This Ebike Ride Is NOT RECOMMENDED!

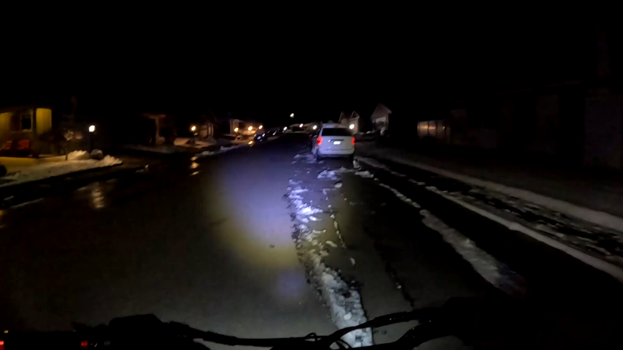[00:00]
and here we go with another video back on the channel
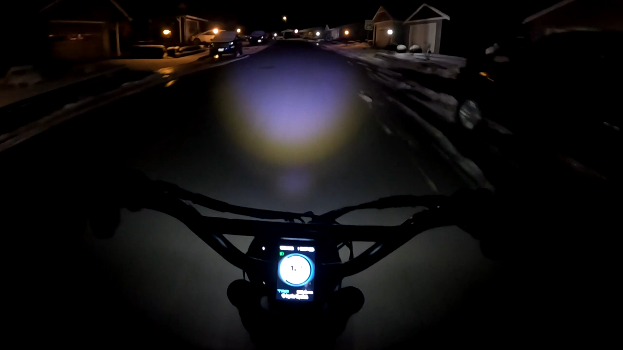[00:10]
and I'm out here at five o'clock in the morning shooting a video with a temperature of 23 degrees the wind chill makes it feel the wind makes it feel with a wind chill minus or I should say not minus but 10 so if we convert that over in metric that is like
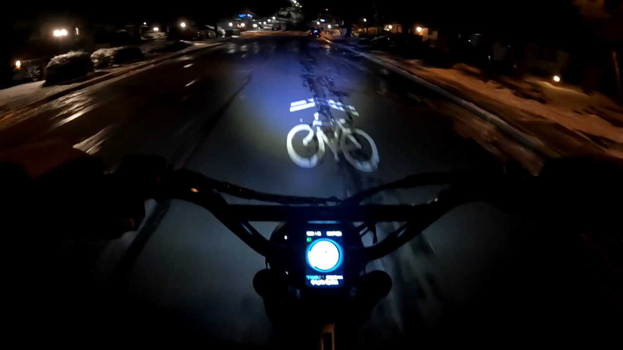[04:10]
you know if you're going two or three miles just take it easy dress warmly and it's doable
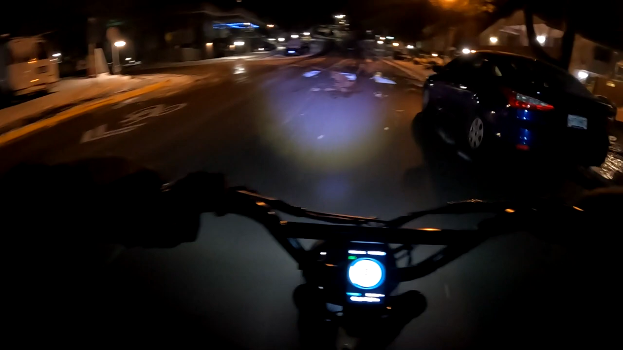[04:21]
and this intersection looks terrible here for ice looks like they put a little salt right here though that's amazing because our roads at least these side roads around my area they don't do anything as you can see no plow no salting I'm surprised that this here area is salted
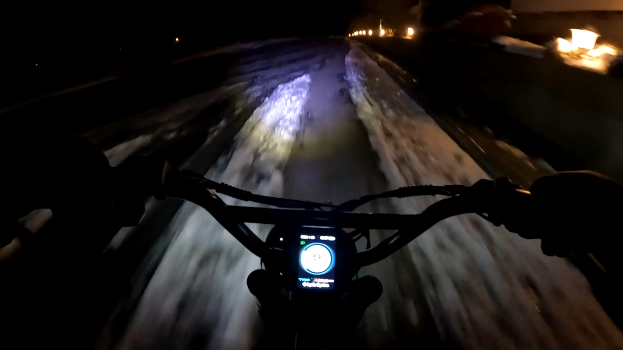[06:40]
all the little dry patch here so I think some of those roads there like the one I was just on are just a little bit less traveled too and they probably didn't get as much sun because we did have sun yesterday afternoon
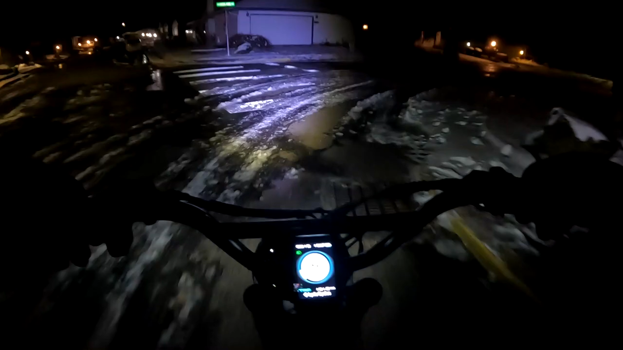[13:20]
lots of ice on them I'm not going to go in here but just look over there you can see that hasn't even melted even though the sun was out yesterday afternoon
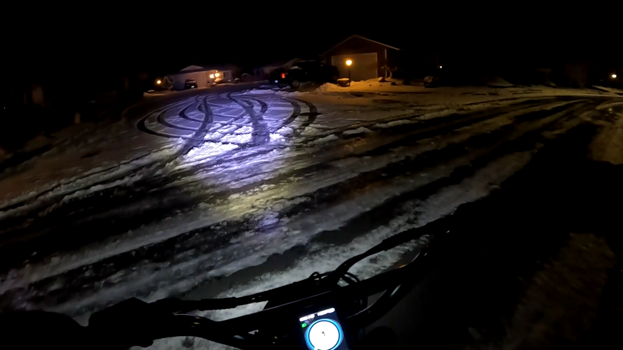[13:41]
and usually here in my area here of King City Tigard in Oregon when it does snow or you get ice usually it melts really quickly so this is kind of unusual I'm going to show you down here look at that nobody's even been driving
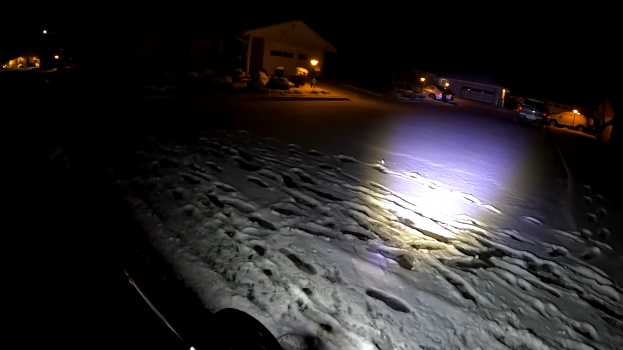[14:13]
on that one they probably have been stuck in their houses for a few days I don't even see any tracks at all in those few houses in there but yeah normally within a day the same day that the snow comes down or for sure by the next day it's usually melted off gone you may see a patch here or there but nothing like this so this is highly unusual and uh I was hearing a statistic on the news yesterday or the other day that uh